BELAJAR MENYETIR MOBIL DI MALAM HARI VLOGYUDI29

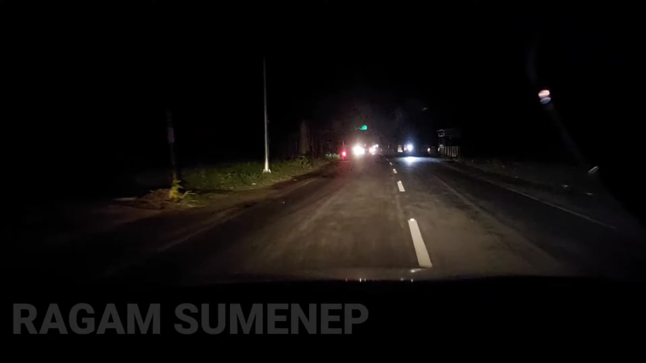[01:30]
Oke Ini kita sudah mencari rute yang gelap ya Itu kalian bisa perhatikan silau nya mobil dari depan Atau arah perlawanan dari kita sangatlah silau Dimana disini saya akan memberikan Tentang apa patoan yang harus kita perhatikan saat menyetir dalam malam hari Oke teman-teman bisa lihat kan Mobil sangat silau sekali Dan langsung
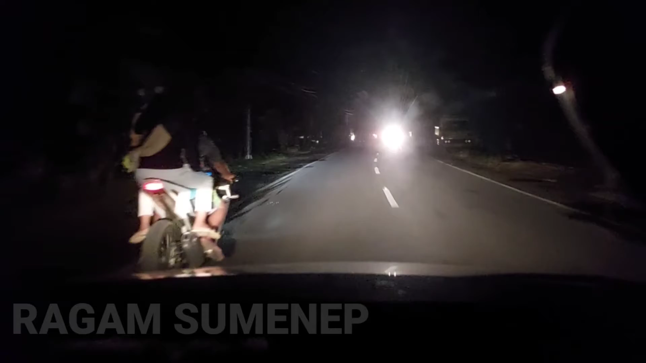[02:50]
Menganggap semua teman-teman yang Menyimak video saya ini Sudah paham betul tentang Tahap sebelumnya yang sudah saya jelaskan Bagaimana posisi mobil kita ya Disini Marka yang di depan kita adalah Patoan dan di sebelah kanan kiri kita adalah Pembatas Jadi teman-teman sudah pahamkan Jadi kita bisa melalui Atau melaju mobil di malam hari Dengan menggunakan posisi
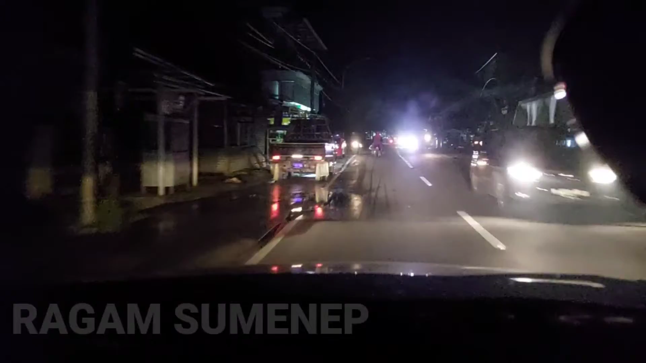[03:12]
aman Tetap di jalur kita sendiri Dengan memperhatikan batas marka jalan Jadi lebih amannya kita main di Sebelah samping Tapi paling utama Yang harus kita perhatikan adalah Marka yang sebelah kiri Kita harus fokus marka yang sebelah kiri kita Jadi asal mobil kita tidak menyenggol Mobil yang
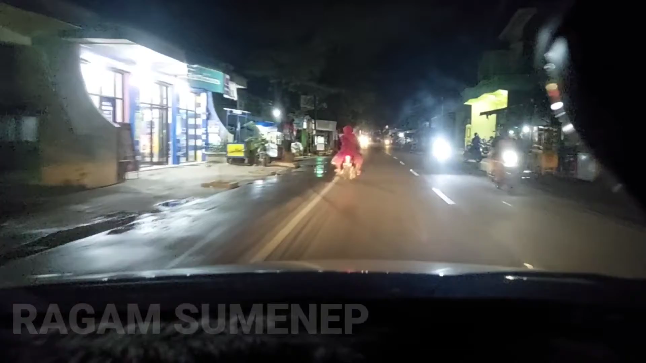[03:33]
sebelah kiri kita Saat menyalip Jadi kita perhatikan marka Jangan sampai keluar dari marka Atau Melebihi dari batas marka jalan yang sebelah kanan Dan Untuk tahap kedua Adalah posisi silawan lampu Dari
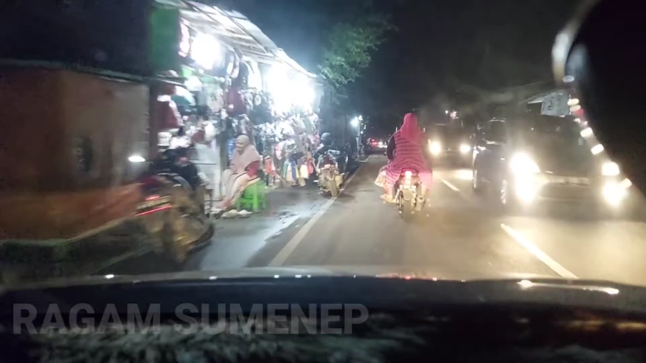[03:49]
arah berlawanan Dimana hal yang harus kalian perhatikan
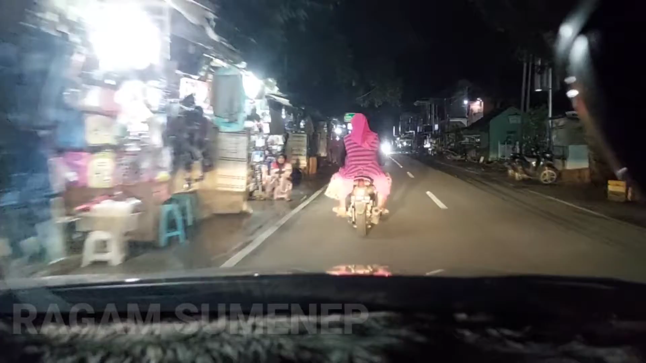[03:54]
adalah Oke kita lihat dulu ya Seperti ini misal Ada lampu
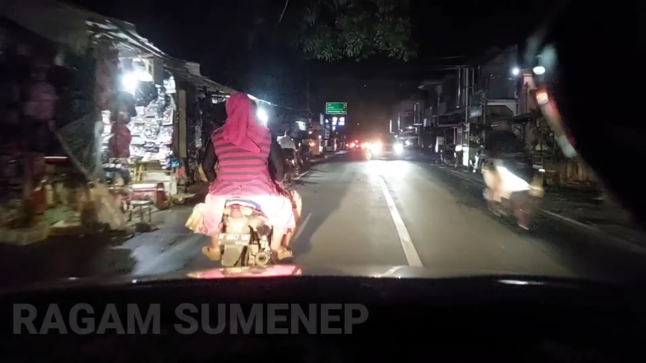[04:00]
yang sangat silau sekali Kalian jangan melihat lampu
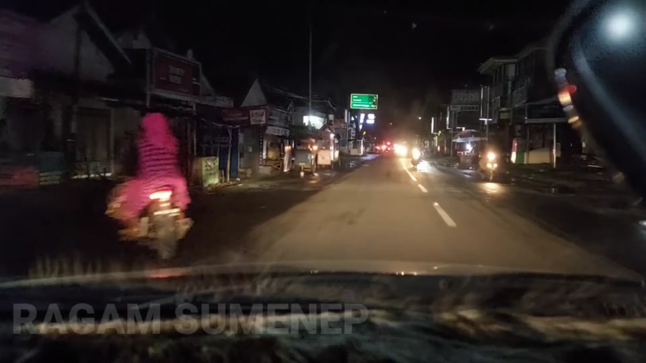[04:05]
Jangan melihat lampu Karena ketika teman-teman melihat lampu Yang ada nanti konsentrasi teman-teman akan buyar Sehingga menyebabkan pandangan kita kabur Jadi Tetap Oke kita next dulu
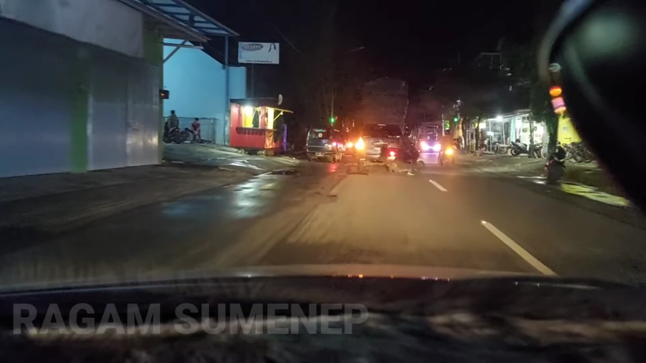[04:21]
Karena di depan masih lampu merah Oke Dan kita menunggu dulu ya Seperti ini Kali ini saya akan menjelaskan langsung Secara Detail ya Oke Lanjut Saya akan mencari rute yang gelap Biar teman-teman lebih paham lagi Oke Lanjut ke silauan lampu di depannya
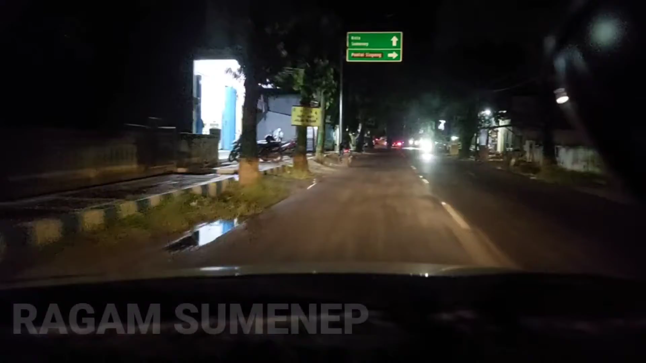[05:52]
perhatikan ya Posisi kita tetap di jalur mobil kita sendiri Mobil jalur yang kita Lalui dan tidak menyenggel kanan-kiri ya Oke Kayaknya lampu merah lagi di depan ini Kita next dulu ya Oh tidak belum ya Belum lampu merah ya Oke kita perhatikan ini Tempatnya sangat gelap sekali Disitu teman-teman bisa lihat kan Dan marka
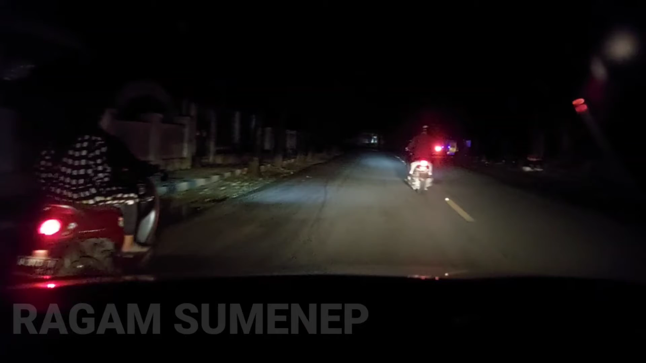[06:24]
kanan-kiri itu garis-garis putus itu Kita harus konsentrasi ke marka Ya jangan fokus ke lampu Arah berlawanan kita Ketika kita fokus Justru konsentrasi kita akan pudar Ya tetap fokus ke marka Ketika ada mobil di depan Mau kita salib Jadi kita bisa Perhatikan marka kanan-kiri kita Jangan sampai menyenggolnya Ini memang menjadi tantangan buat Teman-teman ketika
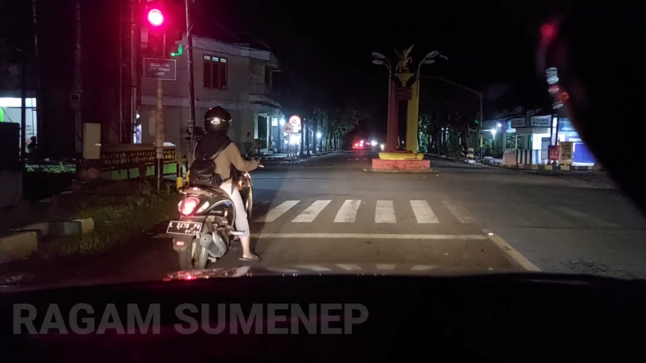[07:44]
Dengan marka Yang ada di depan saya Dan untuk posisi parkir Buat teman-teman pemula ya Jangan lupa Ini adalah posisi parkir yang benar Jangan kita Memposisikan mobil kita Atau parkir di garis yang lurus Berhenti di garis Yang di depan itu Yang Oke kita next dulu Karena di depan itu Adalah tempat penyebrangan Oke lanjut ya Lanjut Kita akan cari rute lagi Rute yang gelap Padahal ini kota Tapi saya akan Upayakan mencari rute yang gelap Biar teman-teman lebih paham
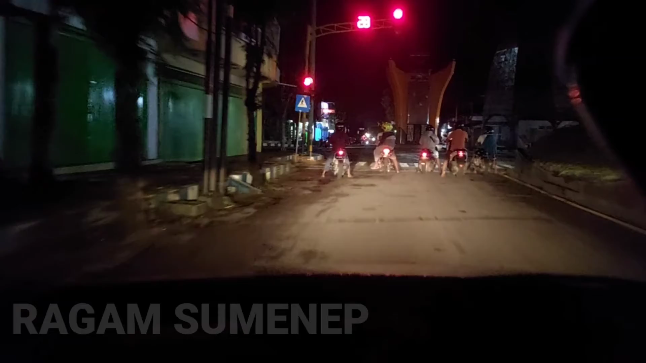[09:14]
atas 100 km per jam Oke kita berhenti dulu Dan untuk berhenti
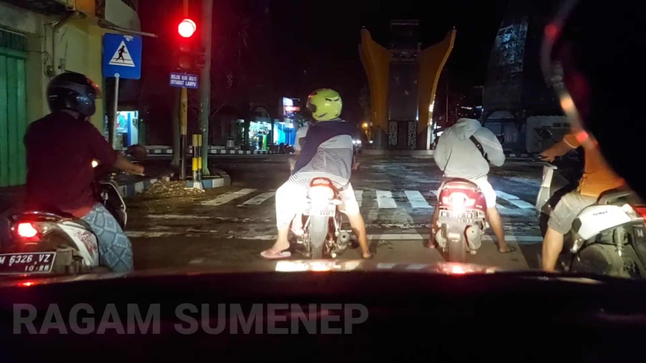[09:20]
Buat pemula ya Buat pemula intinya Berarti seperti ini Batas berhenti yang benar Itu adalah Posisi kita melihat Kenal pot Sepeda motor di depan Seperti ini adalah Posisi yang benar Jangan sampai kita berhenti Kenal pot Sepeda motor di depan itu Tidak kelihatan Oleh kita Itu adalah Posisi berhenti yang salah Bukan salah Tapi tidak baik Oke next Lanjut lagi kita Cari rute yang gelap
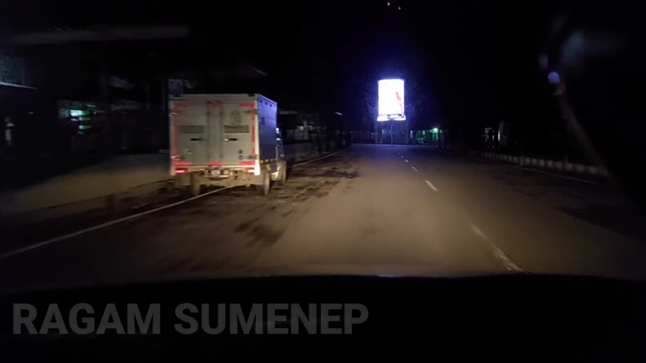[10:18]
Ini Kalau sudah posisi seperti ini Menyalip mobil Kita bisa memperkirakan Untuk menyalip Karena kita barusan Fokus ke marka yang sebelah kanan Ya ini kita dempet Mobilnya ke marka yang sebelah kanan Karena posisi kosong Posisi sepi di jalanan
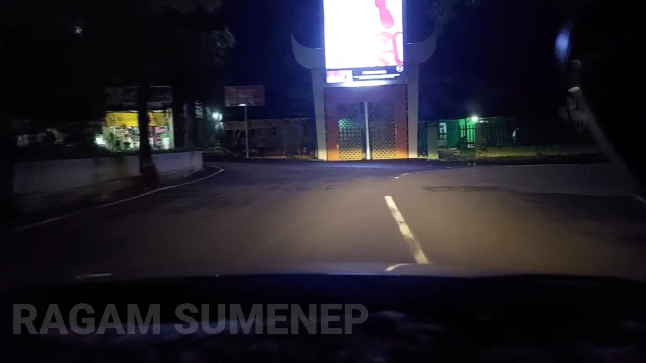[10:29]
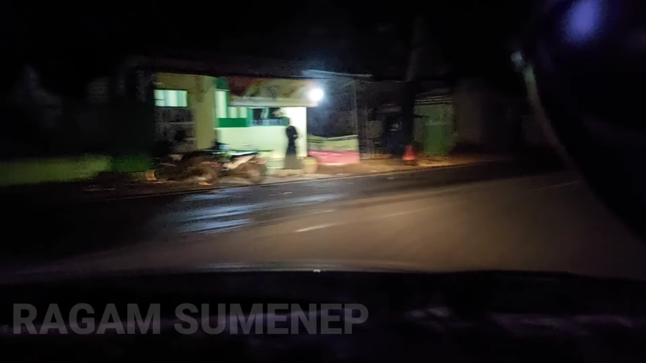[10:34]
Oke teman-teman Bisa perhatikan Ini saya jalan lurus lagi Saya tetap posisi mobil saya Ada di posisi aman Yaitu Menggunakan marka yang sebelah kiri kita Ini adalah jarak aman Kalau kita Kalau kita Itu silau sekali ya Jangan perhatikan Meskipun Arah berlawanan Kalau kita Memperhatikan lampu Jadi konsentrasi kita akan Buyar